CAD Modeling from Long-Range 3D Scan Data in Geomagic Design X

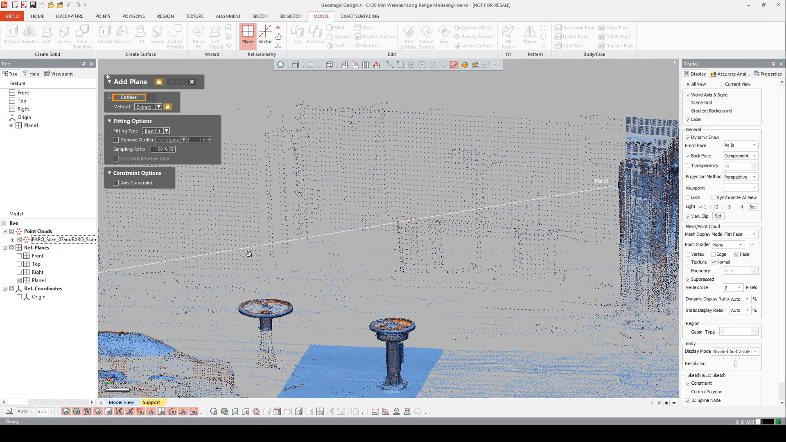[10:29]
one on each of these sidewalls.
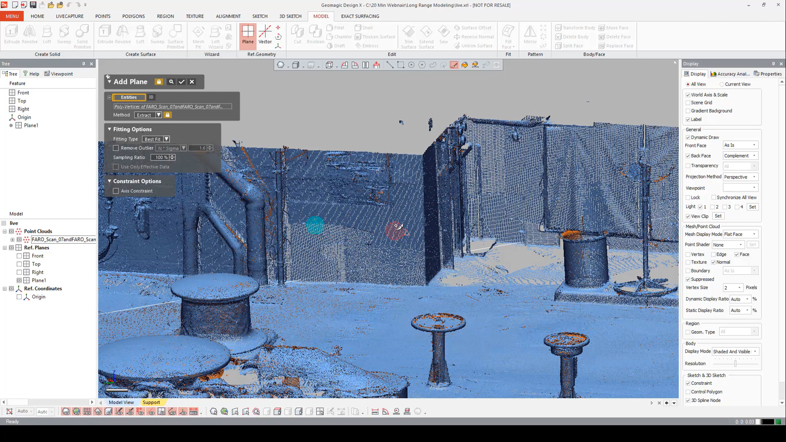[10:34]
Preview.
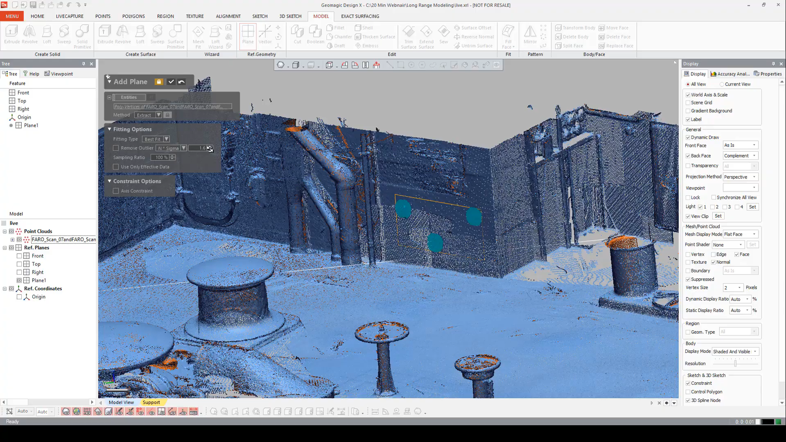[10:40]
Looks good. Let's accept. Go over to this sidewall.
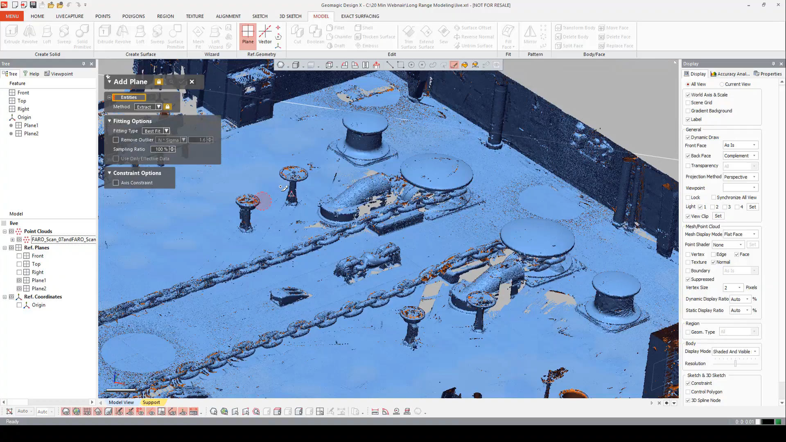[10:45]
Grab some points.
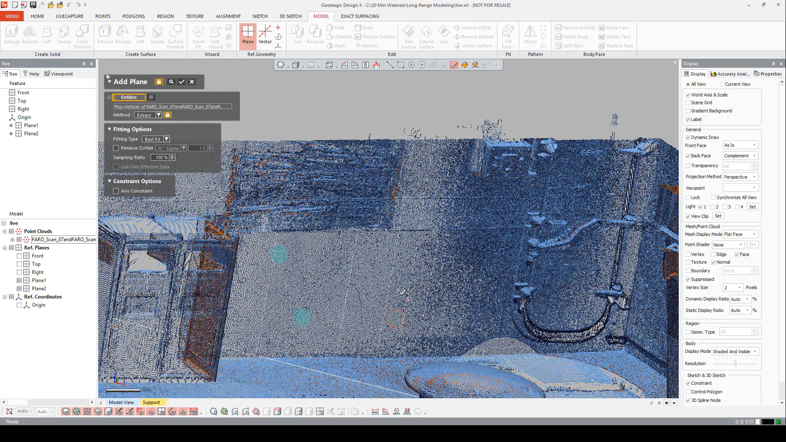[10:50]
Preview. Hit accept. Now we're going to come in and say we want to find the average of two planes.
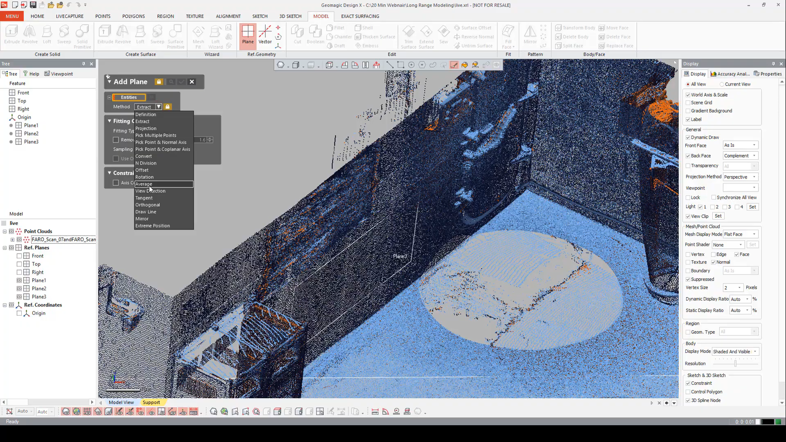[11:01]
Plane three.
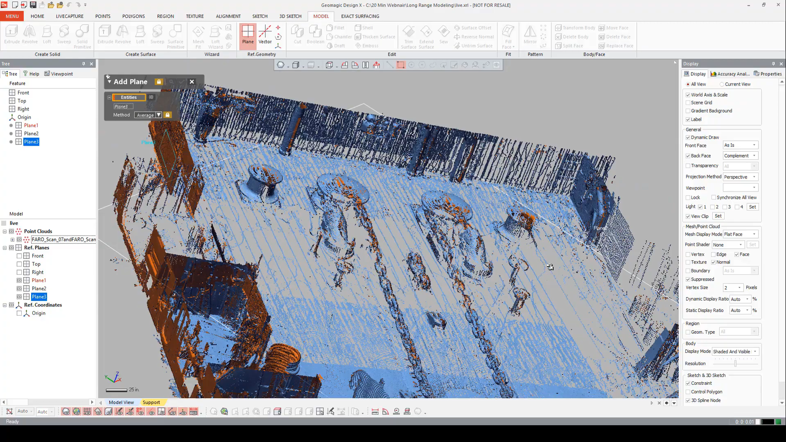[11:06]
Plane two.
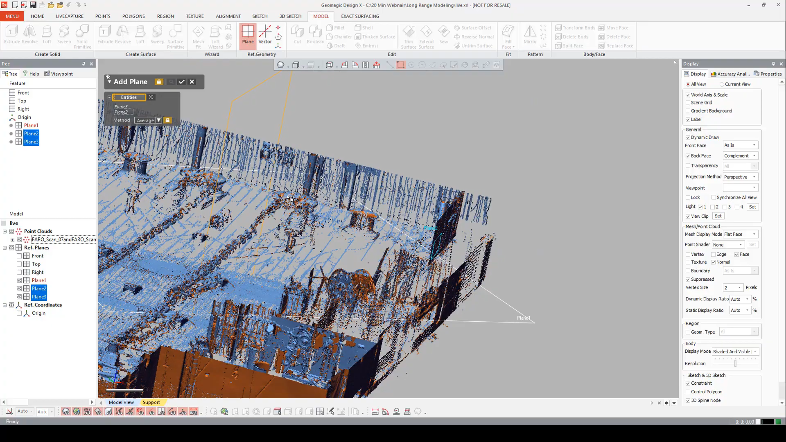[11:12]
And we have a preview of a plane going down the middle. Accept.
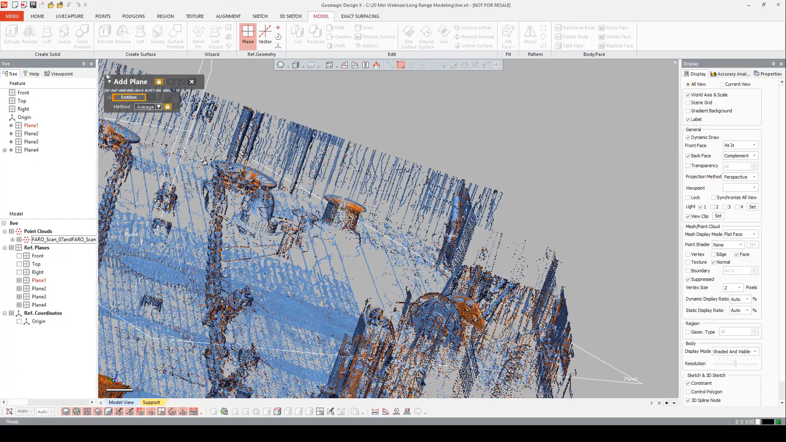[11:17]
Now for our last plane, we need this back wall. We've got to go back to extract.
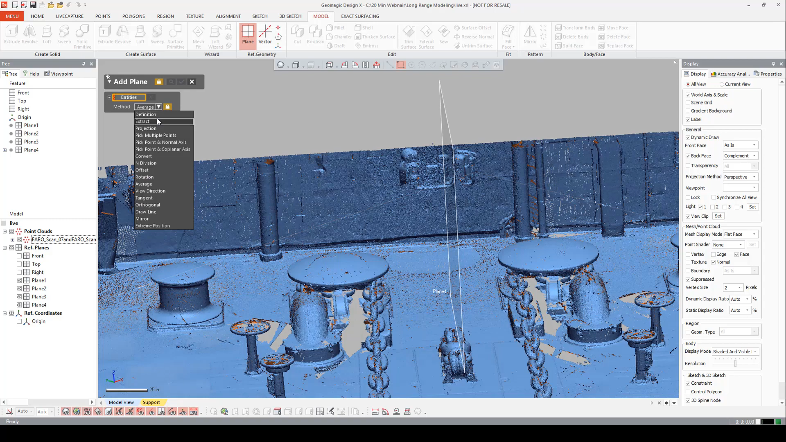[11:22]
Paintbrush is on. Let's collect some data here.
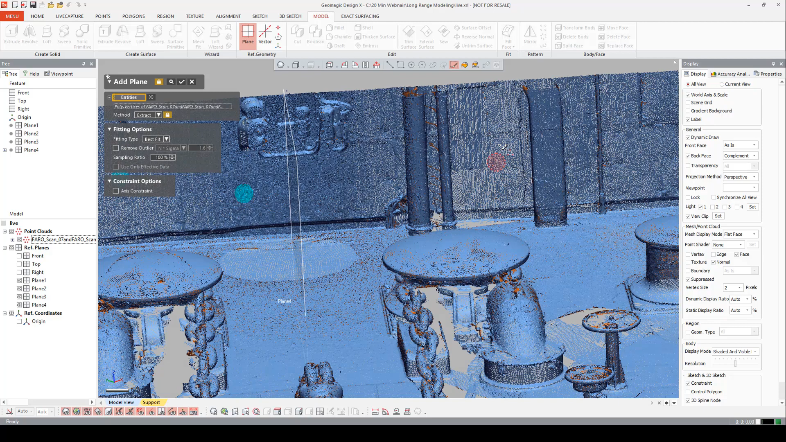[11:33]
Hit preview.
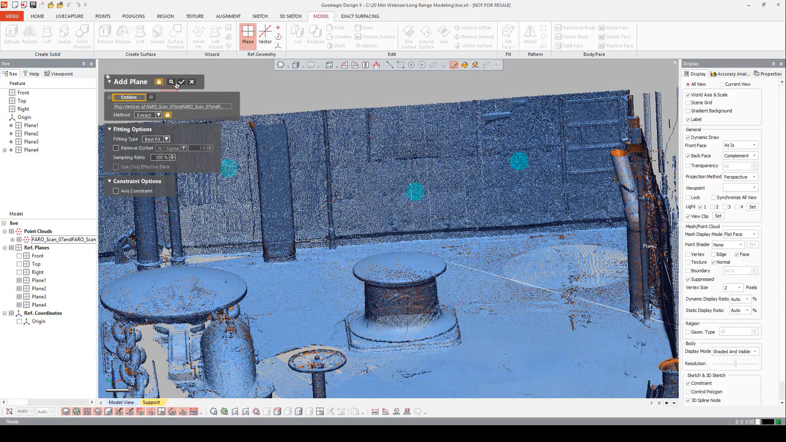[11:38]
And accept. Now let's go into our alignment tab and an interactive alignment. We're going to say our moving entities is our point cloud.
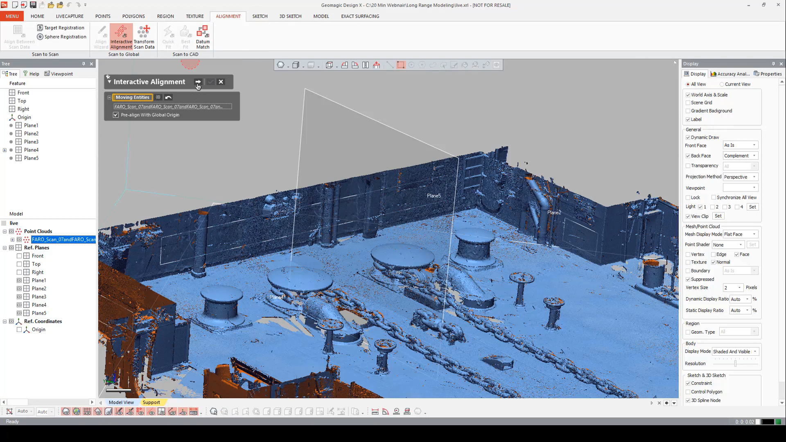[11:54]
And we're going to do a three, two, one alignment.
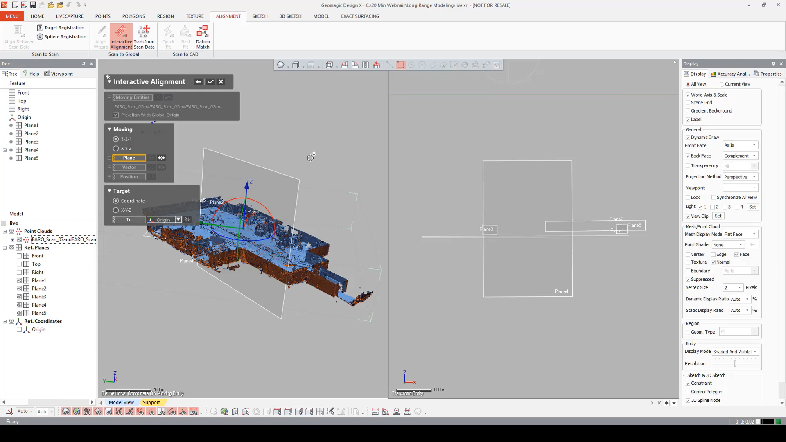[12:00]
We're going to enable our view clip here. And our plane is going to be plane one.
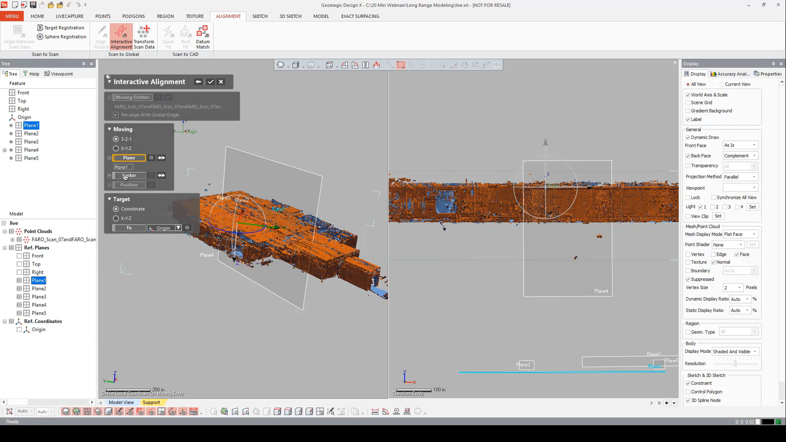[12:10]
Our vector is going to be plane four. That was the average plane.
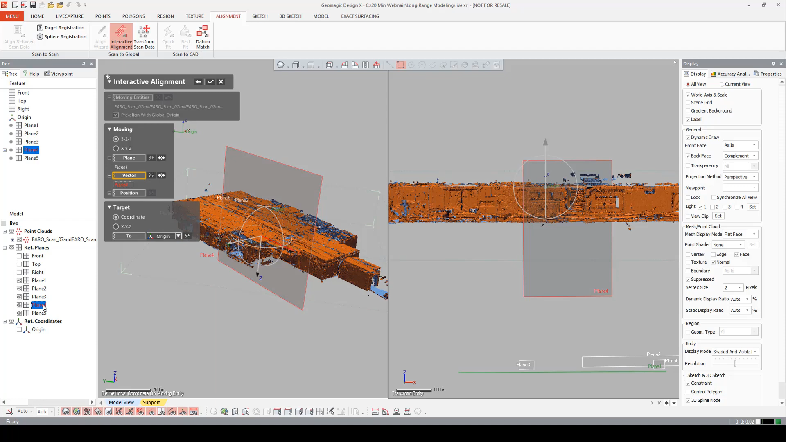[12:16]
And our position is going to be plane five. Notice how the Z is facing the wrong direction.
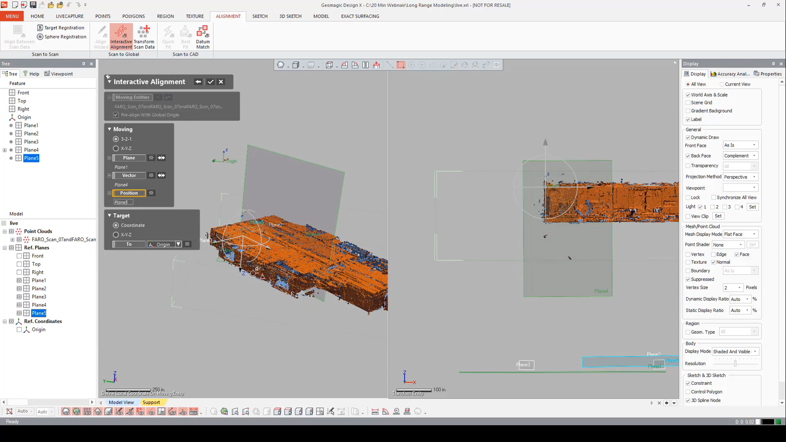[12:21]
I want to flip that direction. And we have that preview window. And on the right side, we also have the preview window.
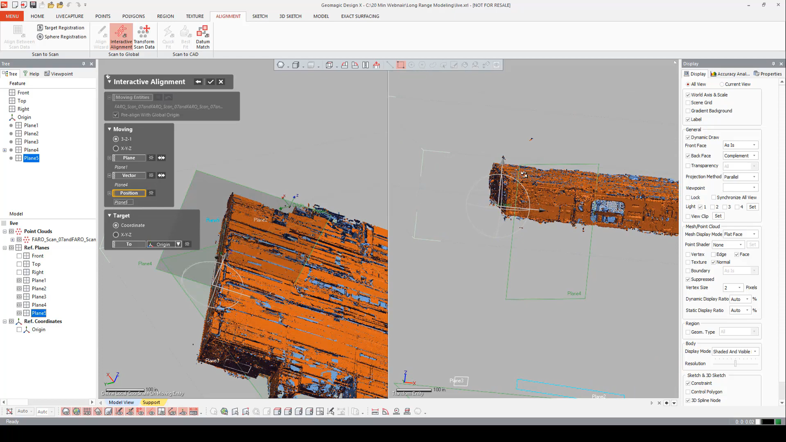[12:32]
And that looks good to me. I'm going to accept that. I'm going to hit control F to bring it into the scene.
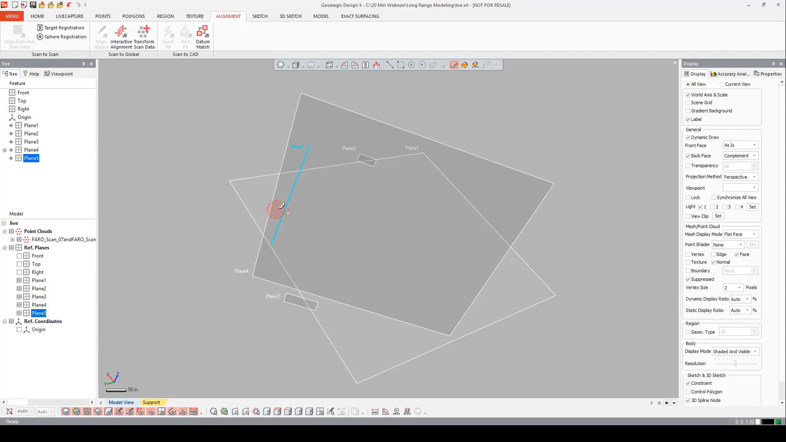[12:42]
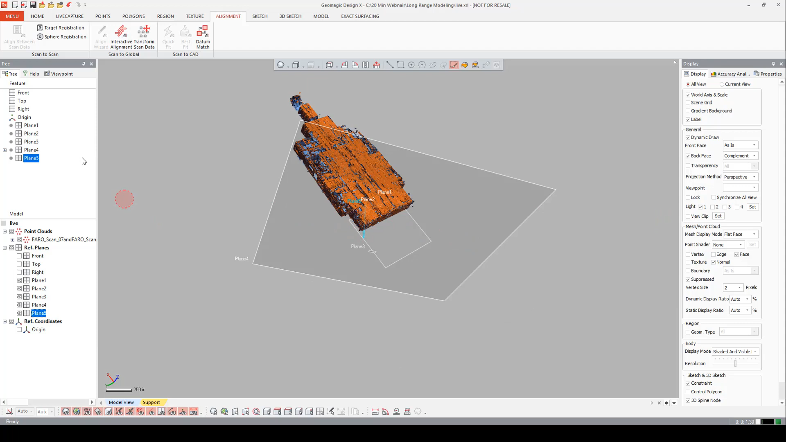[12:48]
Now that we're aligned, we can delete these planes. Those were just used for the alignment.
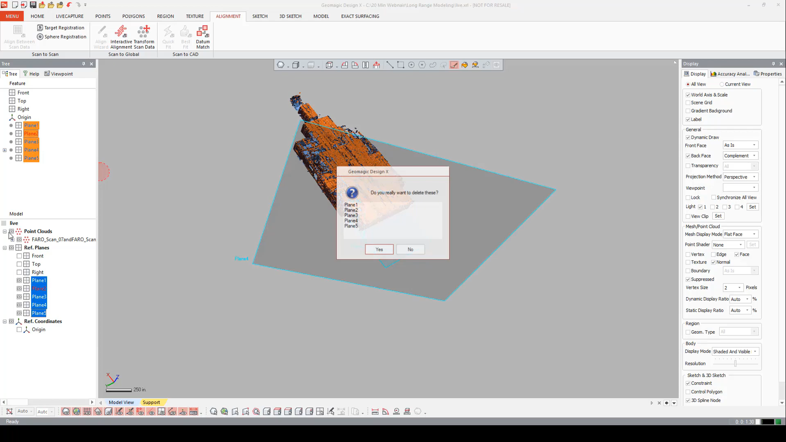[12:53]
And we can come in and notice that the origin is in the right place.
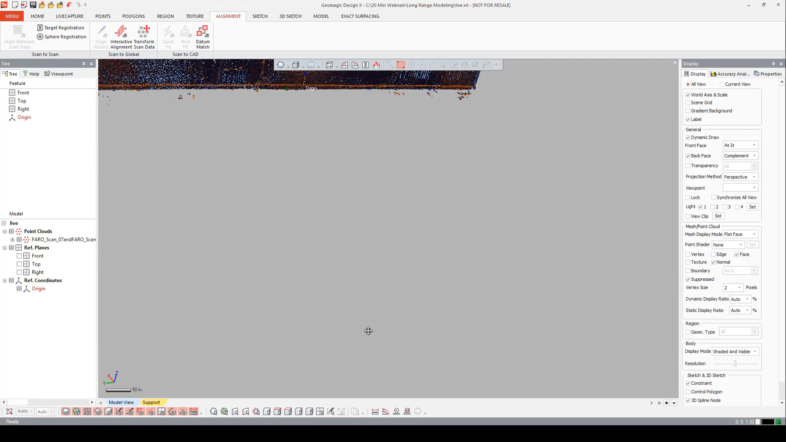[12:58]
Now that I'm aligned to the world, I can use my perpendicular views.
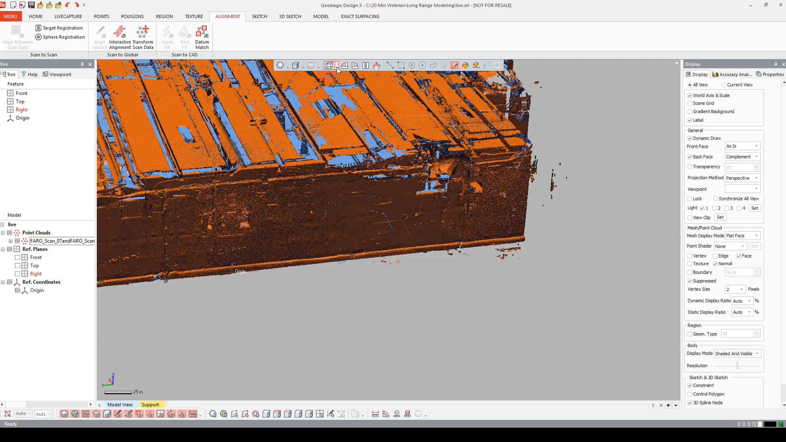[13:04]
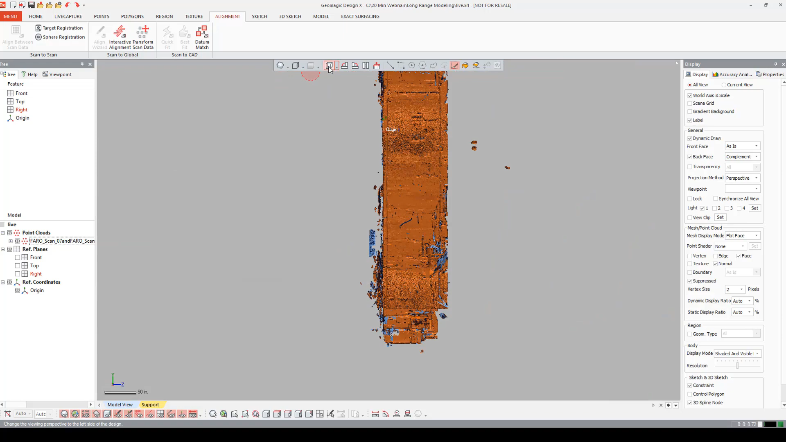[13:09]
A cool tool I want to show you guys is called Separate Point Cloud.
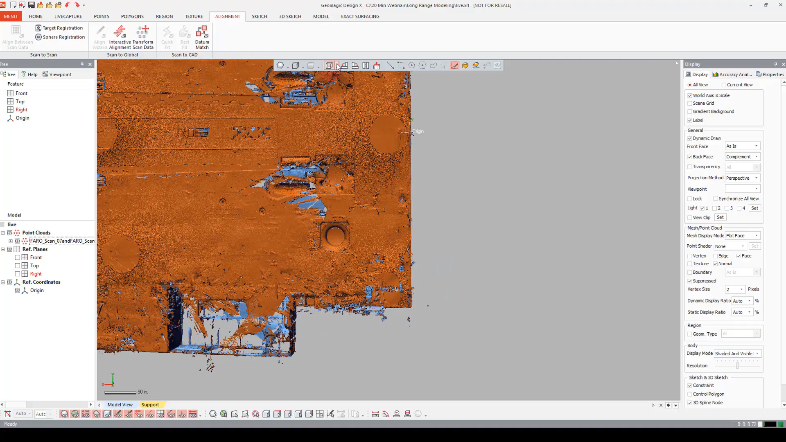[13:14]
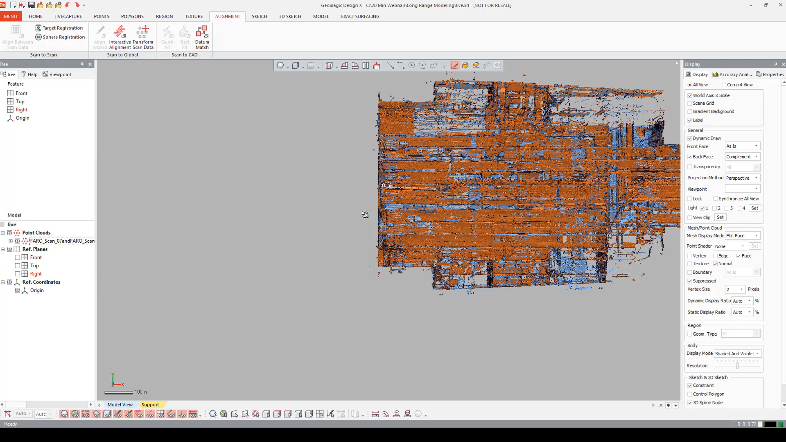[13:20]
And that's in the points tab under Separate Point Cloud. And what this does is it takes a single point cloud and divides it into several groups. This is nice when you want to separate an area of interest. I'm going to have Remove Original Data turned off.
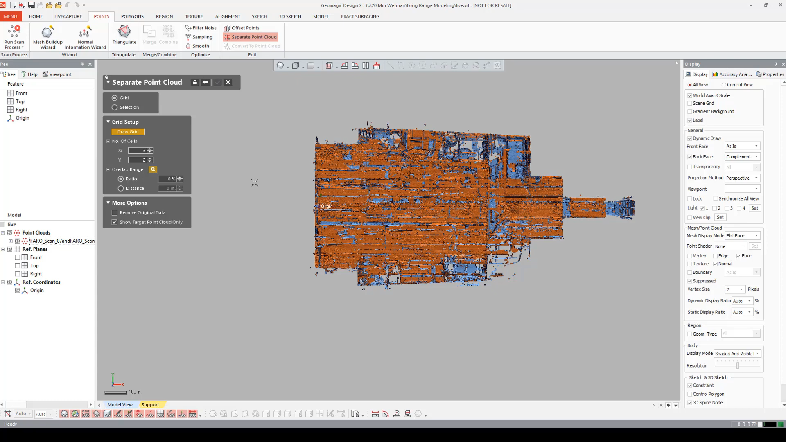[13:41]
And I'm going to come in and draw my grid. These are customizable by left clicking and dragging.